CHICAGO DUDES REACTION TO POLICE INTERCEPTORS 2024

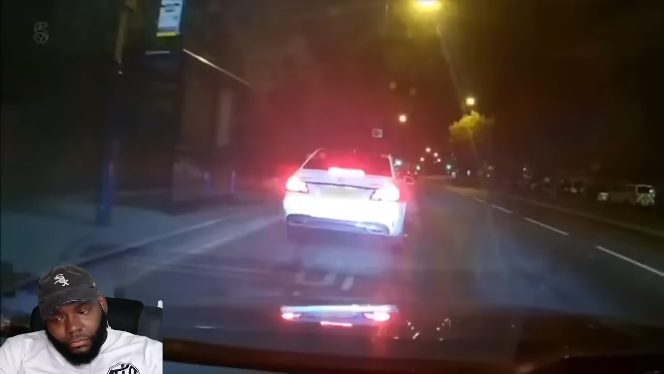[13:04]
She stays put while he heads out to discuss the driver's speed. Yeah, we're safe.
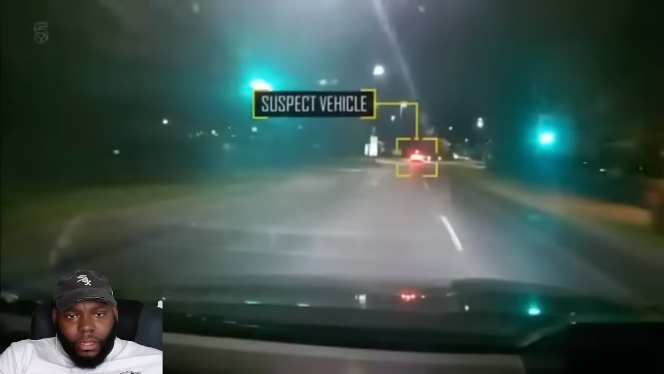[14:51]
Yeah, it's still arms-speed road towards a roundabout. It was already away. You double back, you should have...
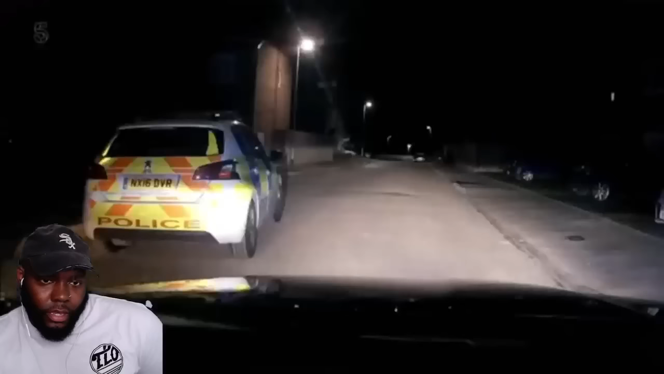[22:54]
To find officers on scene and the violent man already hit with pepper spray.
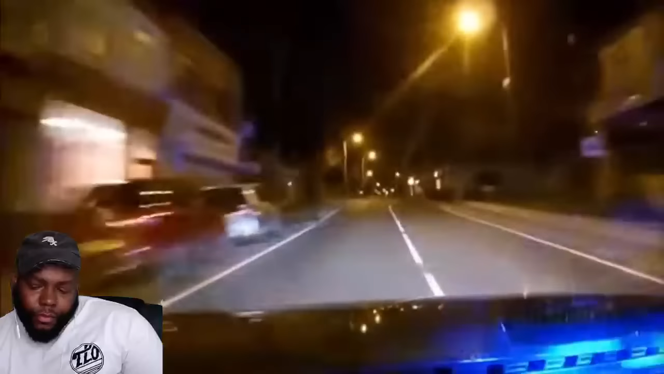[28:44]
I don't want people to actually hear us coming, but clearly I need to be able to move people out of the way safely, so that's what we're doing at the minute. Finally, it's off with the blues and into full stealth mode.
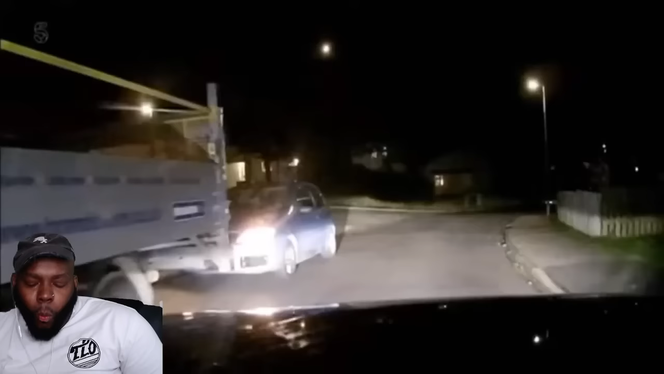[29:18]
Two youngsters parked up. I'm going on the chat.
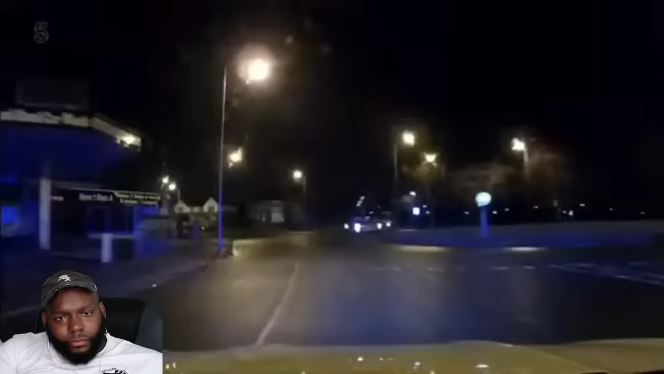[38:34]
Highfield Hotel, directly outside there. Moe gets his size nine down. A white male wearing a red truck suit top.
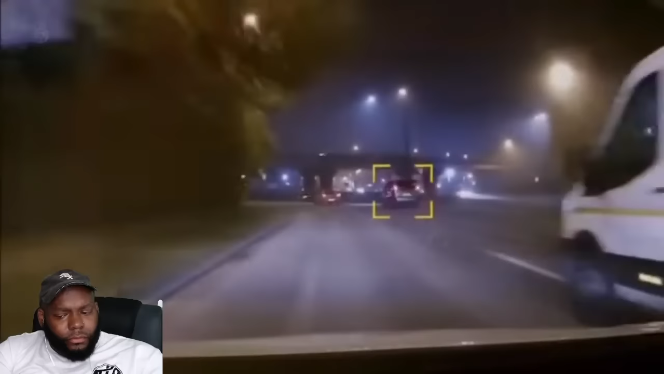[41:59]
Unfortunately, he's doing it right in front of Chris Green.